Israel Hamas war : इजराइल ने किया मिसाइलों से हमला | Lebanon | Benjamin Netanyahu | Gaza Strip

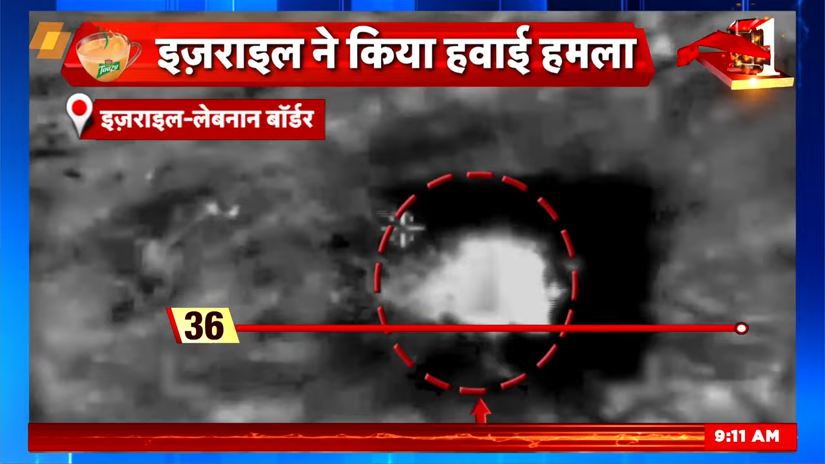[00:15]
और उस वीडियो में इस्राइल का गुस्सा मिसाइले बनकर चरमपंथी संगठर हिजबुला के ठिकानों पर बेताहाशा फटता दिखा इस्राइल की एस्ट्राइकों ने रात में सोते लेबनान को दहला दिया
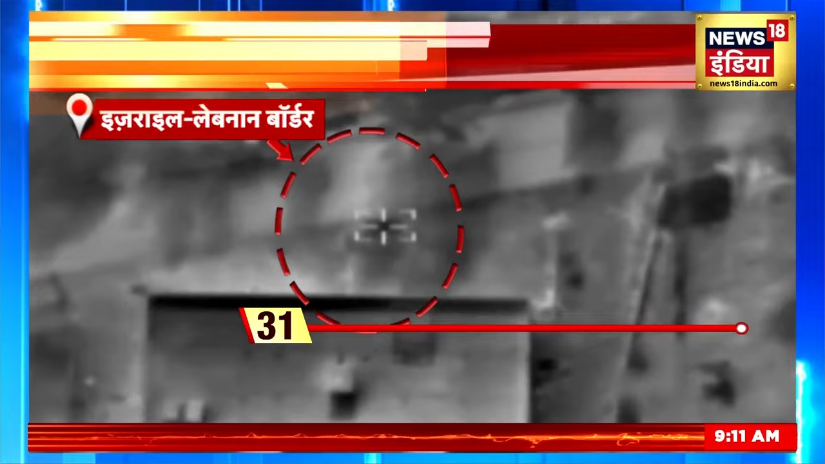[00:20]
इस्राइल ने वहाँ इतने जबर्दस धमाके किये कि उनकी आखे चौंधिया देने वाली रोश्णी ने रात के काले आस्मान को नारंगी कर दिया इस्राइल ने दावा किया कि उसने लेबनान बॉर्डर के पास हिजबॉल्ला के ठिकानों
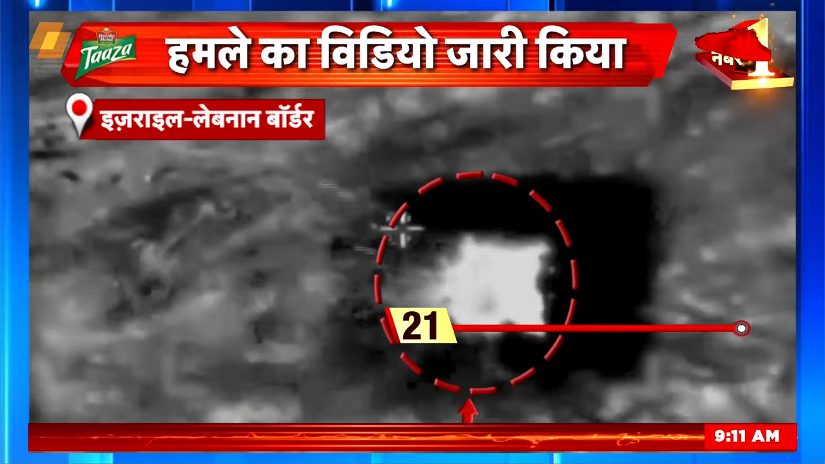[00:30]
पर मिसाईले दांगी और सब कुछ तबाह कर दिया क्योंकि खबर है कि लेबनान से लगने वाले उसकी सीमा के पास आतंगी संगचन हिजबुला के हजारों लड़ा के तैनात कर दिये गए थे जो खतनाक हतियारों के साथ
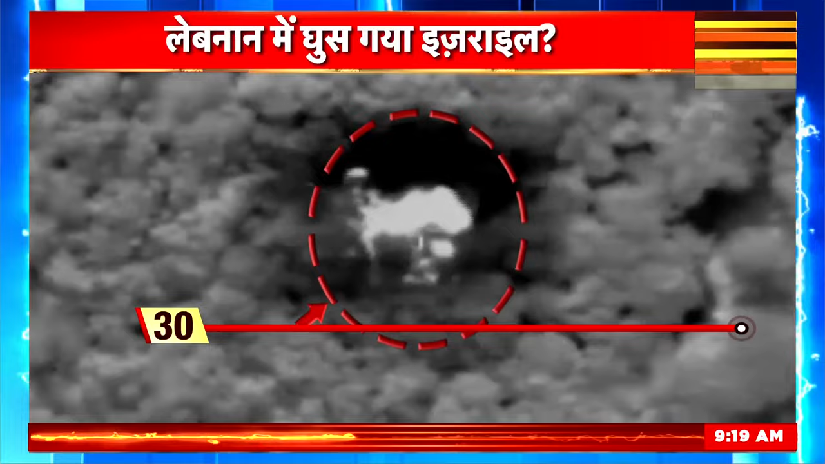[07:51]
और उसके निशाने पर उसके सबसे बड़े दुश्मन यानि हिजबुला के आतंग की छिकाने थे जिन पर इस वीडियो में घने जंगलों की बीच एक धमाका होता दिखाई दिया इसरेल की मताबिक
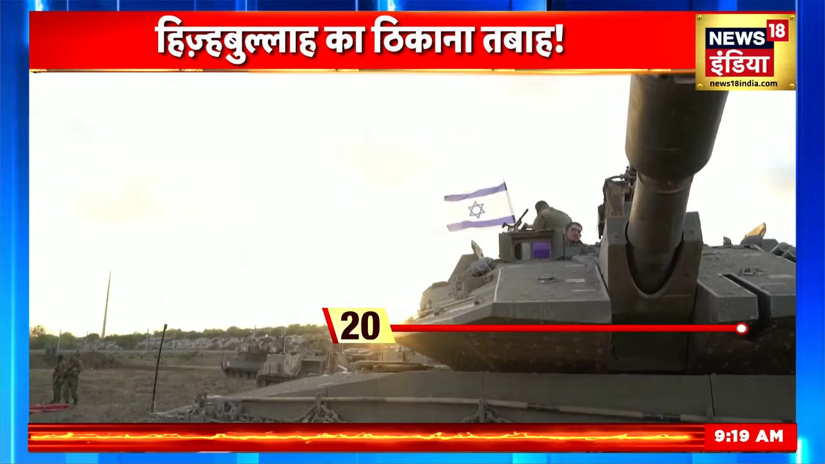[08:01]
उसकी सेना ने लवनान सीमा के पास चरम पंथी संगठन हिजबुला के अड़ो पर हमला बोला और उसे
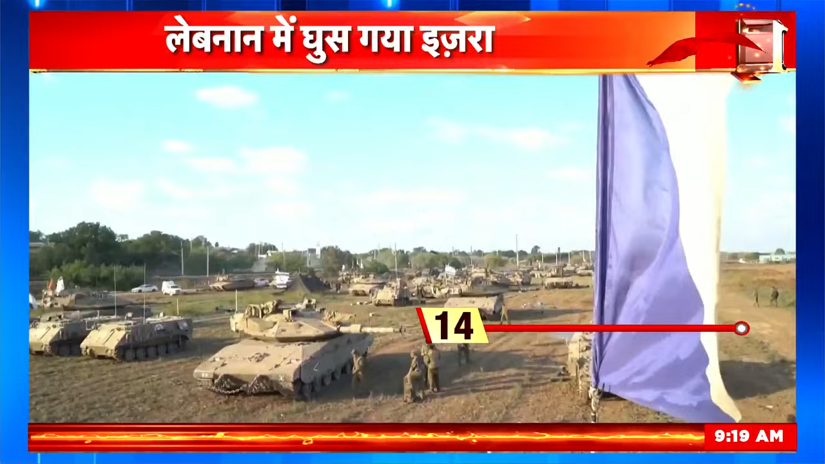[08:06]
तबाह कर दिया इस वीडियो में उस जगे पर जोड़दार धमाका होता नजर आया इसरेल की सेना के मताबिक उसने हिजबुला के गुप्त ठिकानों की रेकी की और वहाँ असमान से बम गिराया जिसके बाद वहाँ
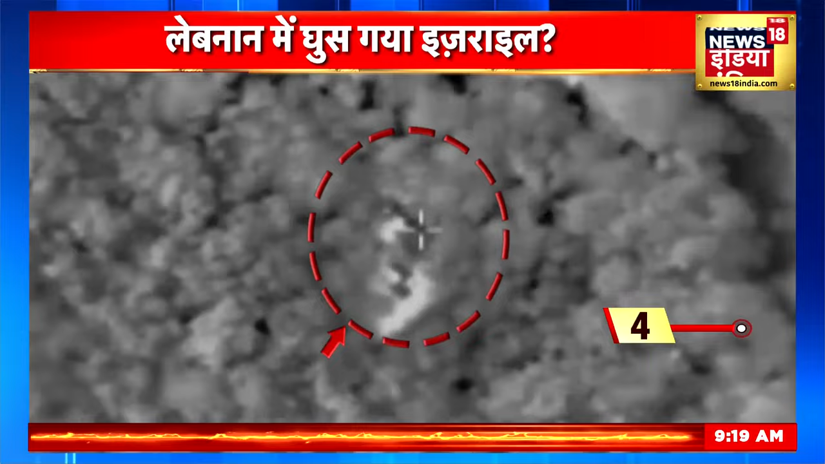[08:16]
इतना जोड़दा धमाका हुआ कि हिजबुला का वो खूफिया ठिकाना पूरी तरह तबाह हो गया